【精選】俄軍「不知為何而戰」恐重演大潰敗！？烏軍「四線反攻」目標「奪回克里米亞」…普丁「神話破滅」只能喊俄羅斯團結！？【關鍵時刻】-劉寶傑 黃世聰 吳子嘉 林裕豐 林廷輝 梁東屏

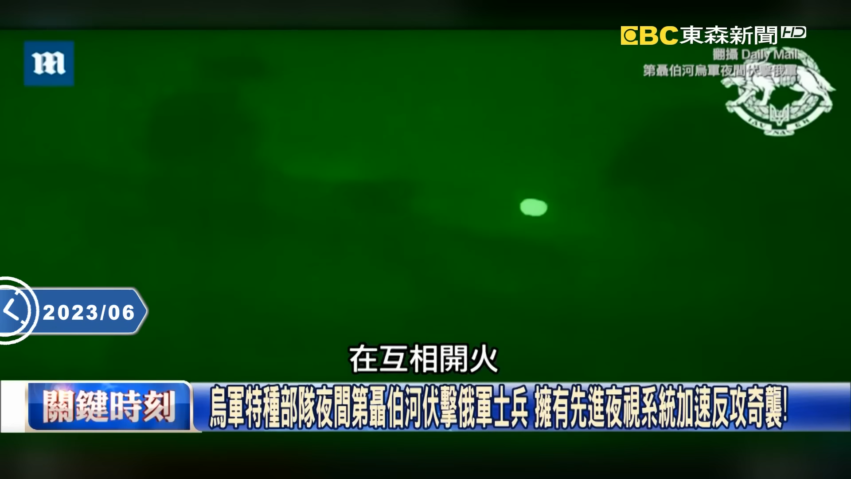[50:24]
相开火也就是冬天如果你看这是在水上也就是晚上的时候我就往前推进推进一点点
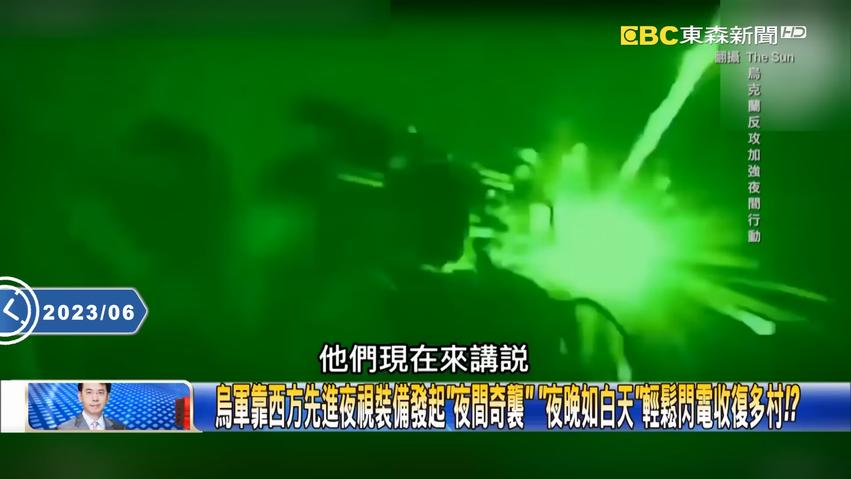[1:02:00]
来讲的说他们拿到的是西方的一个是夜间视觉等于说我不是说以前只能够来瞄准一个地方然后再从夜晚里面来打击现在他只可以把整个夜晚变成白天这是他们一个想登陆的一个
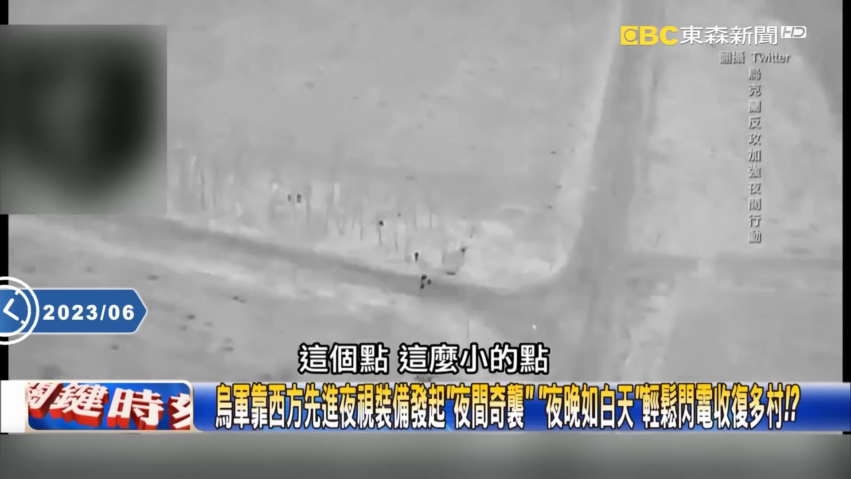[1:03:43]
啊这个东西坦克比较大嘛可是它来炸这个士兵它竟然可以让士兵因为人的体内是有一些热能的所以它可以看到这个士兵好像你看像这样子跑来跑去跑来跑去这个点这么小的点它还可以用一个夜视的功能先打前面然后再打后面当你前后左右都被包围结的时候呢大家聚在一起最后一锅把它给端掉连
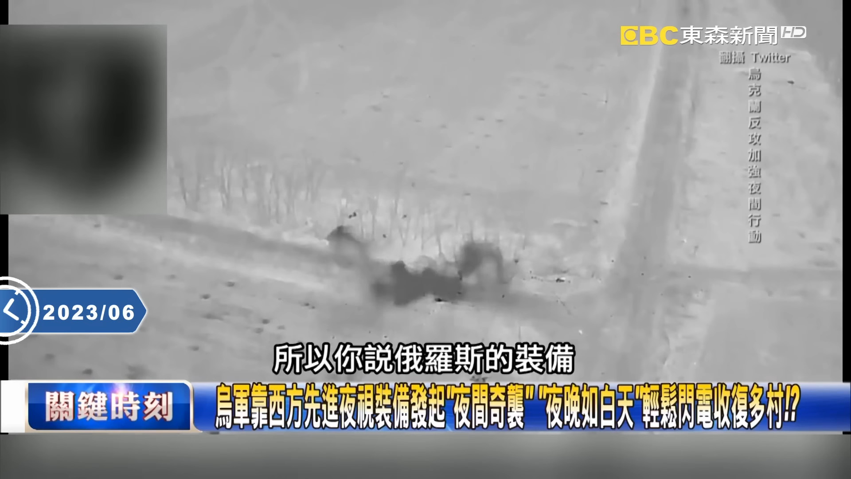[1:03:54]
士兵都可以打到这样子所以你二螺式的装备我如果没有
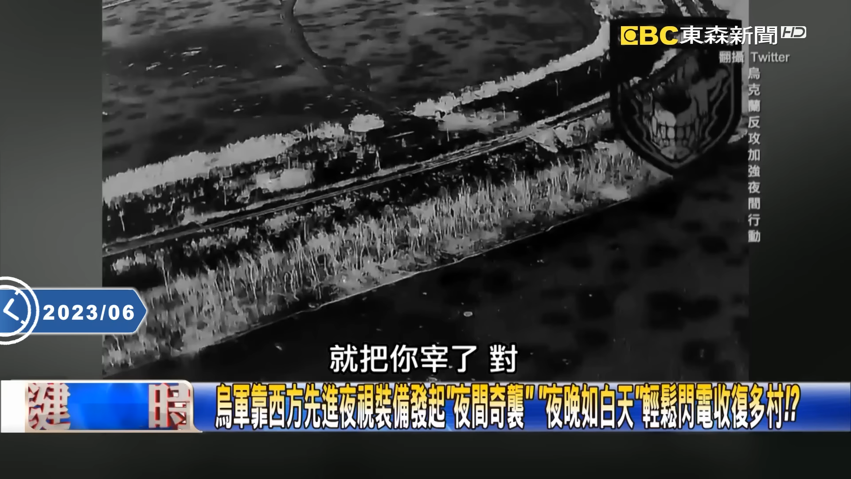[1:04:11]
后来打到最后就发现说他们俄罗斯的士兵不敢跑了只能躲在豪沟里面可是到豪
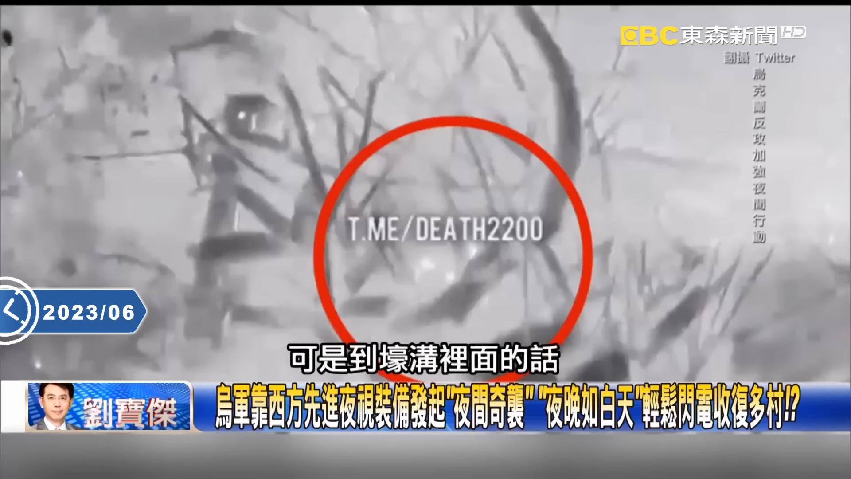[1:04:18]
沟里面的话你还是有层次的当你躲在豪沟躲在树里
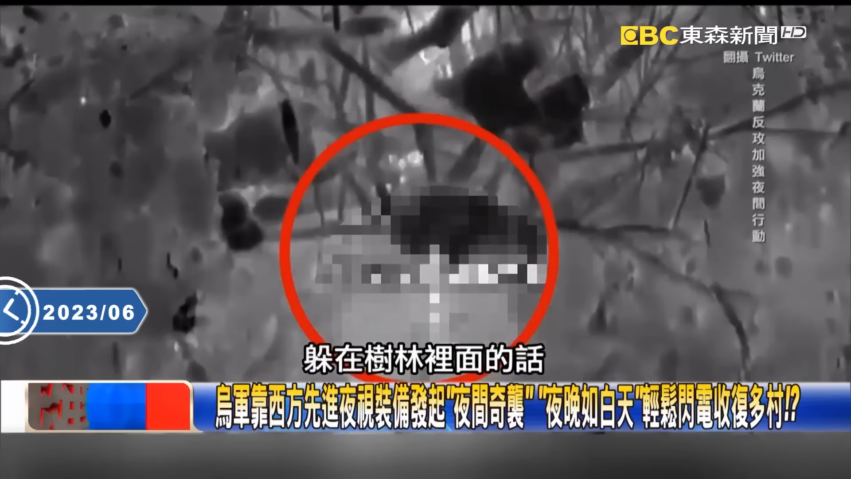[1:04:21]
里面的话它的无人机还是可以用夜视功能它不只是它的炮弹有夜视功能它无人机的夜视功能当你知道在移动的时候一颗打下来就走了然后再到另外一个地方打下来就走了所以现在来讲的话这些东西真的对乌克兰来讲的帮助是非常非常的大所以乌克兰的夜战刚刚讲的包括轻艇快速攻击我可以在夜间攻击从空中无人机找到目标来个攻击甚至我连射击火炮都可以在夜间进行现在来讲的话其实
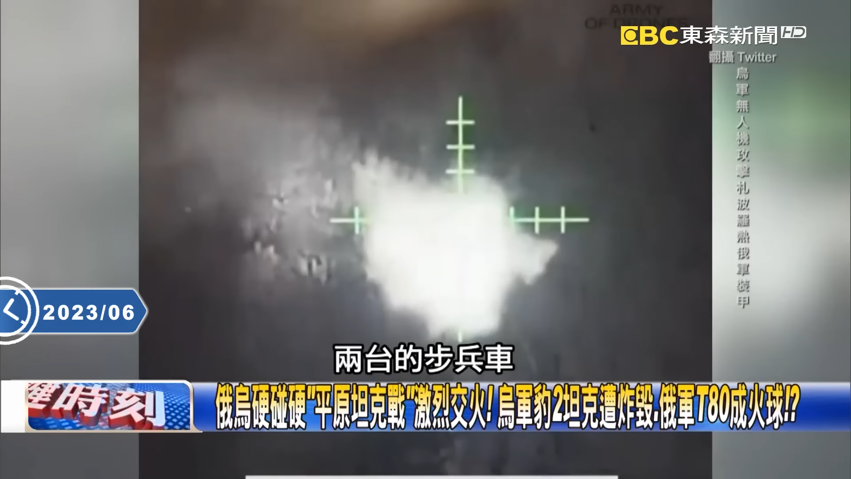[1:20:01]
台的这个步兵车还有一个弹药库的这个状况甚至他们还说他们在杂波罗的附近发现了一个俄罗斯的军领之后你结果你看他们就利